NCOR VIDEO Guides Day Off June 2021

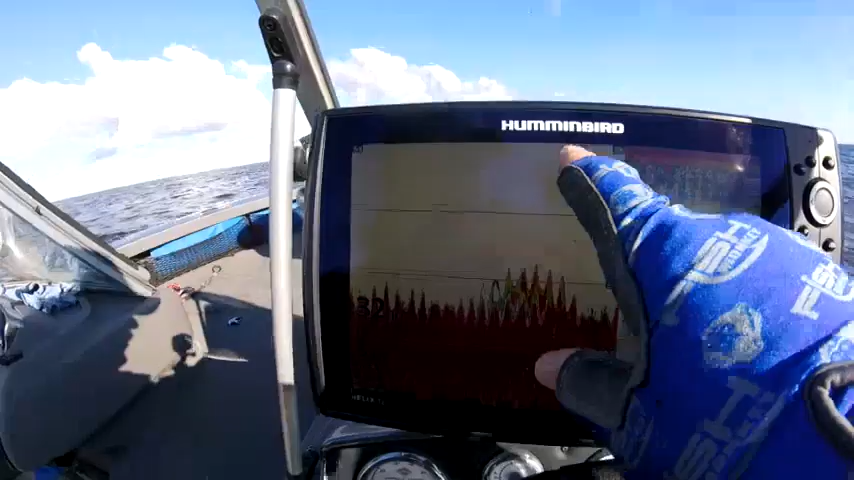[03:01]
it's a big fish right there this is a this is a zoomed version of this this is what's in this little box here so there's this is that same fish but this is I've had heck three or four of these come by and they're not necessarily a small fish either that could be
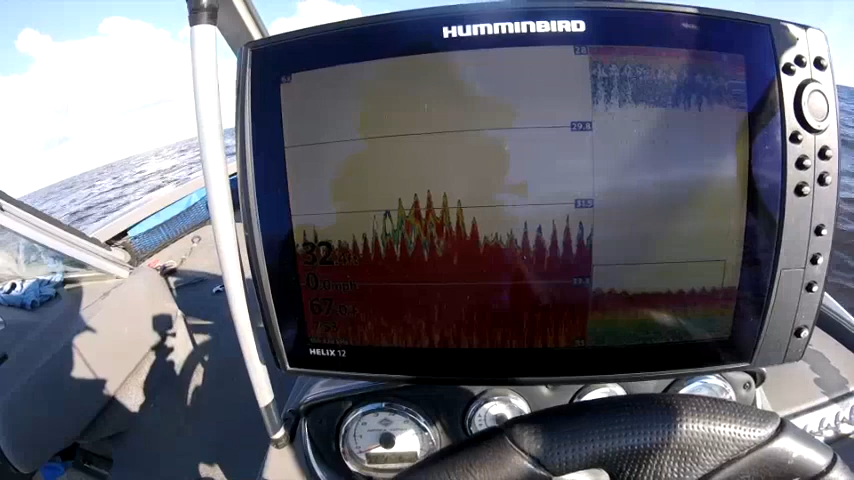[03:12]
anything so I've had them here but they just haven't bit yet.
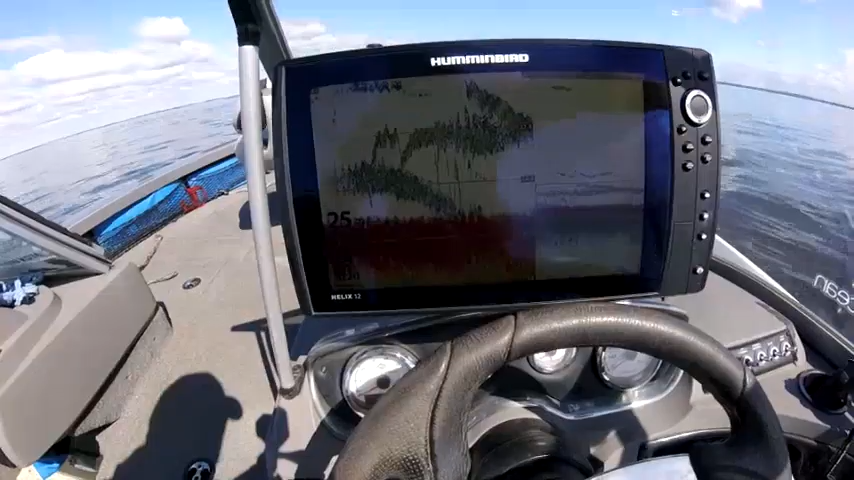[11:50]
that's bait fish that's bait fish now this again is what's in this little box here so it's a better look at it so i've been here a couple of minutes i haven't got a bite yet but i can't imagine now unless those might be those fish flies hatching but i don't see anything on the surface at all so i don't think so i think it's bait
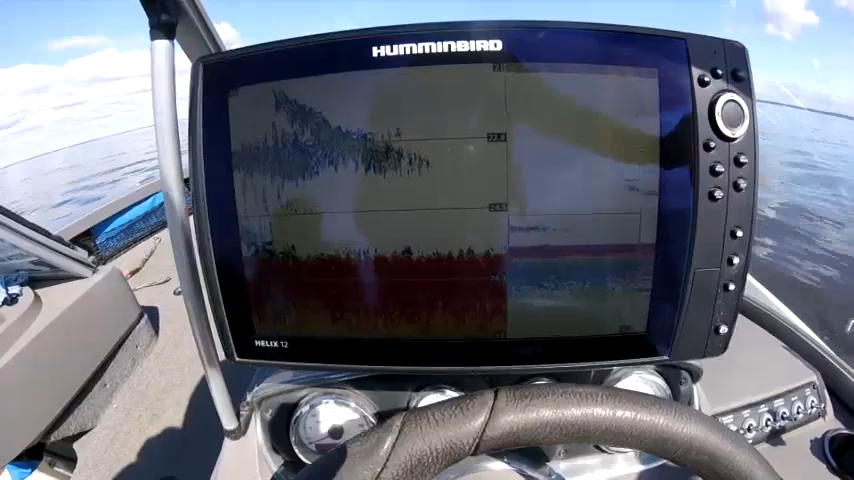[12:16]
you got that much bait in here there should be some fish around time this fish has bit me here there we go and he came off right there here that's a third minnow on that same fish as soon as i bait up and get down he bites again